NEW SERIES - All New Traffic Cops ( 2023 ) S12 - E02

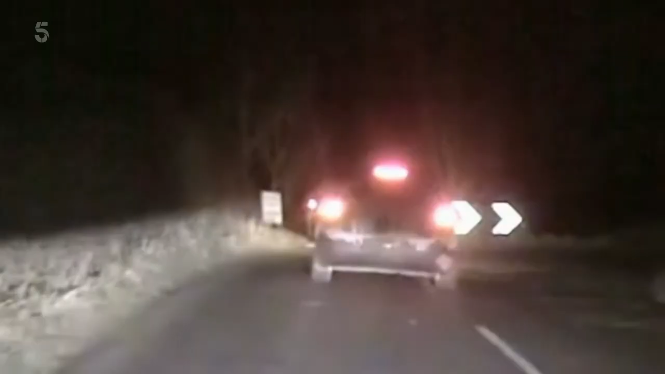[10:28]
A colleague is trying to stop a car being driven dangerously in the north of the county.
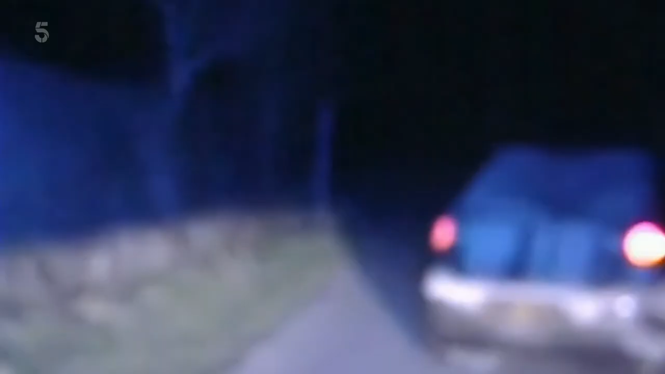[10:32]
Speed is currently 80 mile an hour.
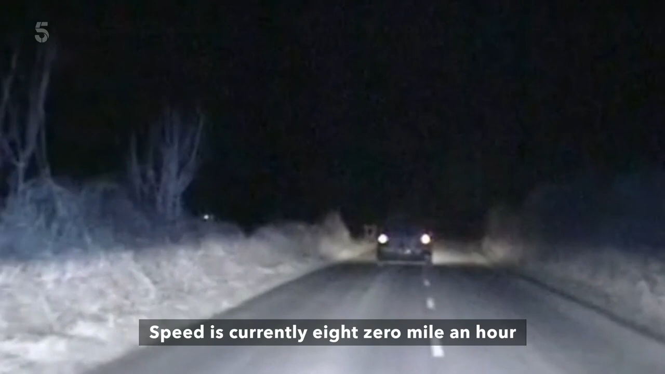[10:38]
The police is on dry. 2-1, en route.
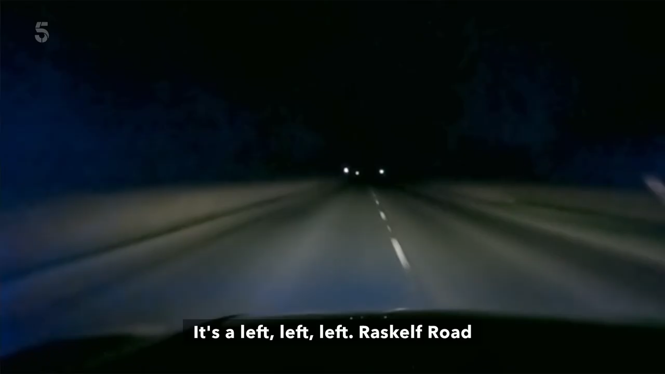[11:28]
It's left, left, left, road. So we're about parallel with him over there.
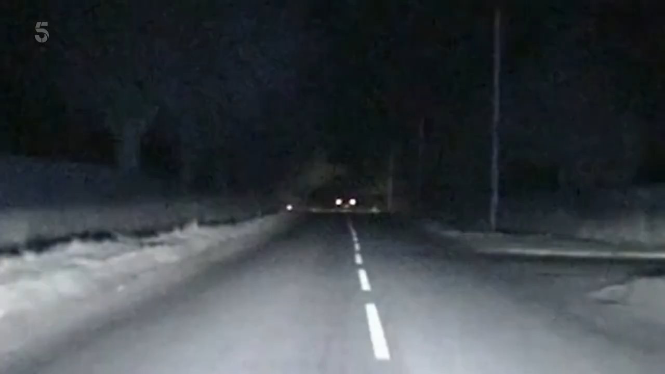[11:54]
Speed is 100. No traffic on the road. Just 10 minutes out.
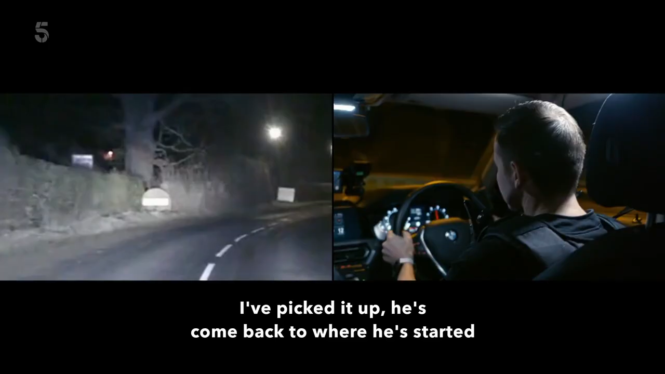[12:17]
No, it's up. It's come back to where it started.
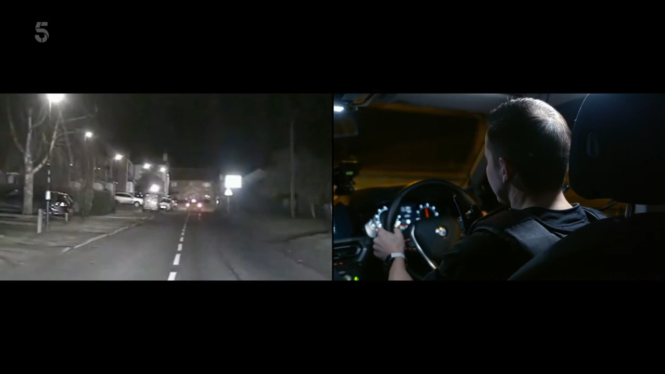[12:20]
You just look at the map and try and get ahead of it from his route before, try and get Stinger out.
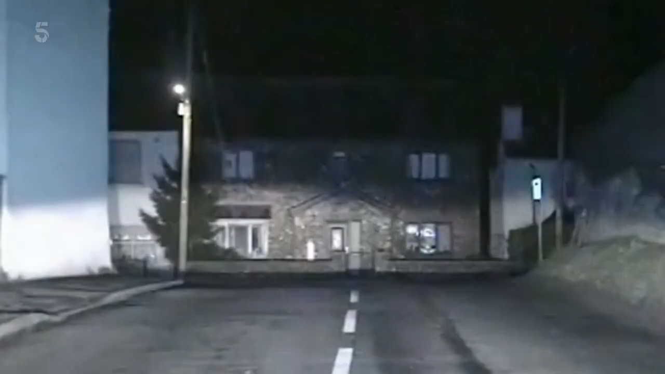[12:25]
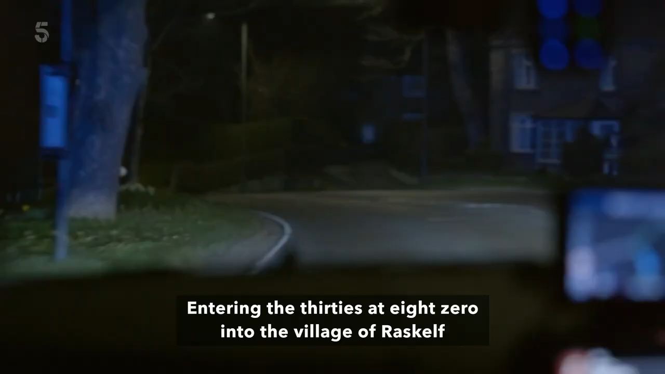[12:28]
We're entering the 30s at 80 into the village of Crasco.
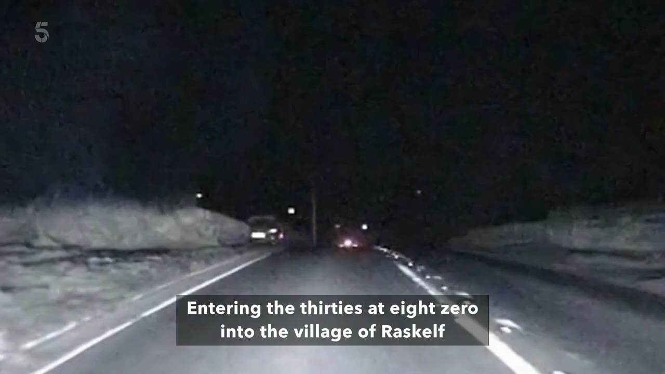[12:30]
The vehicle was overtaken to the offside.
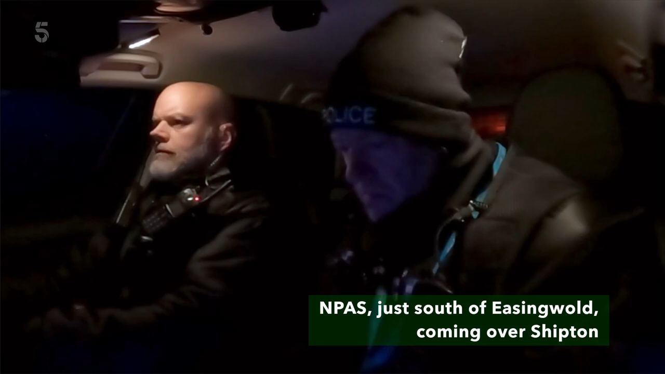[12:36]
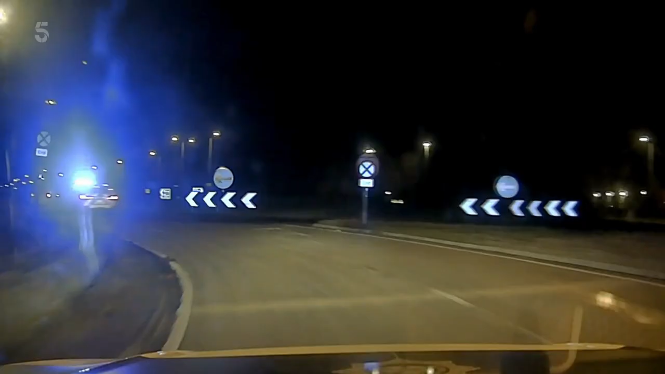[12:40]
Just south of East Wall, just coming over Shipton.
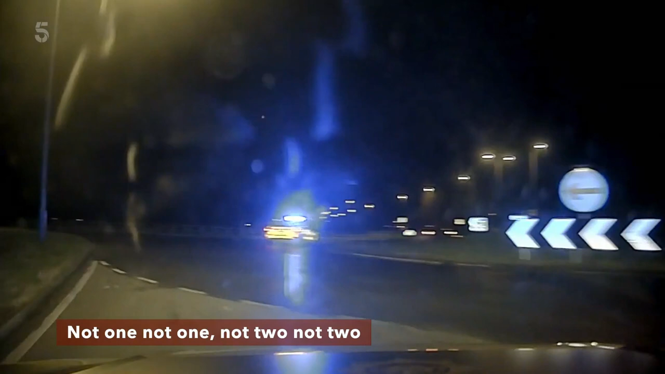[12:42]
Not one, not two. Coming to orders. Will you start at me, please? Oscar Romeo 2-1, we're heading towards you, mate.
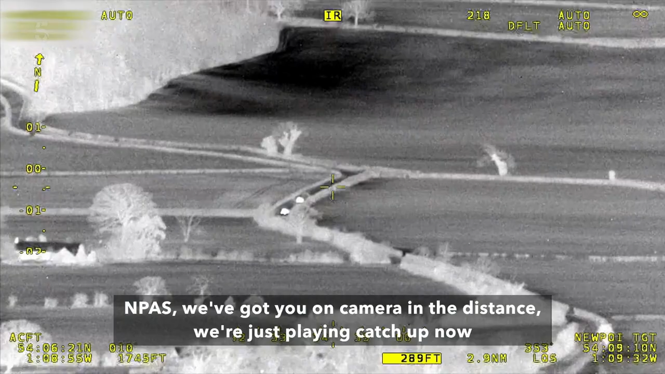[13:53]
We've got your camera in the distance. We're just playing catch-up now, but we have got you.
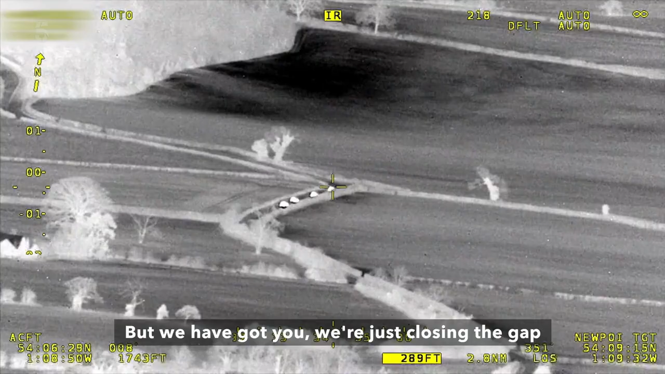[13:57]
We're just closing the gap. Overtaken two vehicles on the left-hand bend.
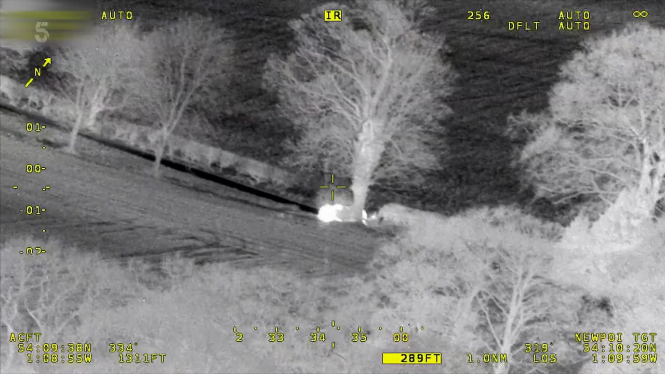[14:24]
Hey, pass, yeah, we've caught up. We've got the subject car now here.
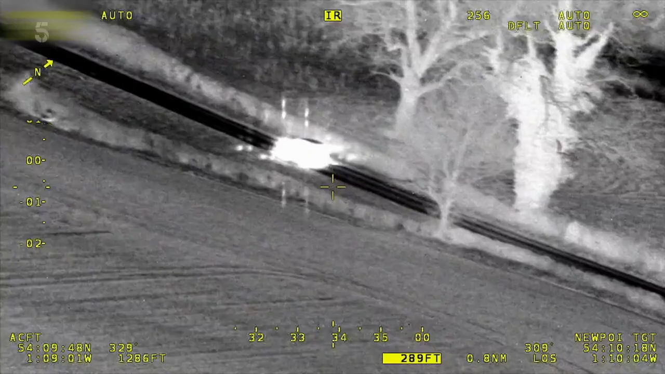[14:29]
Helicopter's there. Helicopter's up now. Thank you. We've got air support with us now.